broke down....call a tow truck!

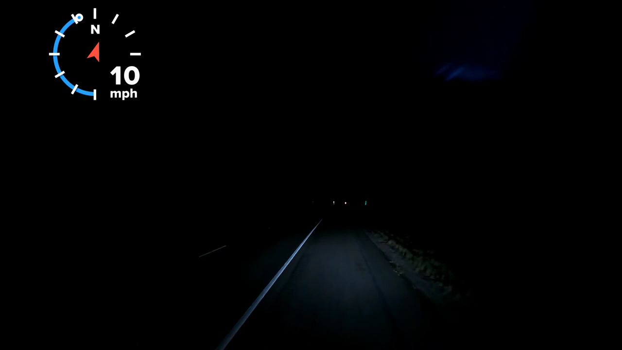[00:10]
You can probably see my four ways going. It is 3.45 in the morning and just kind of lost my differential, I think, coming down the land summit. And I'm able to lock my inner axle in and hopefully I can limp up here to
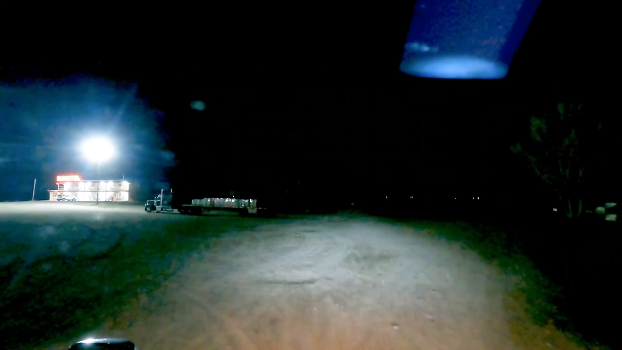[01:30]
Well, I just made it to this exit where you go to Downey or Preston, exit 31 actually. And I'm just going to have to hang out here. I've called who I need to call. They've got a tow truck on the way. They'll come out with a truck and we'll just switch trucks out here and I'll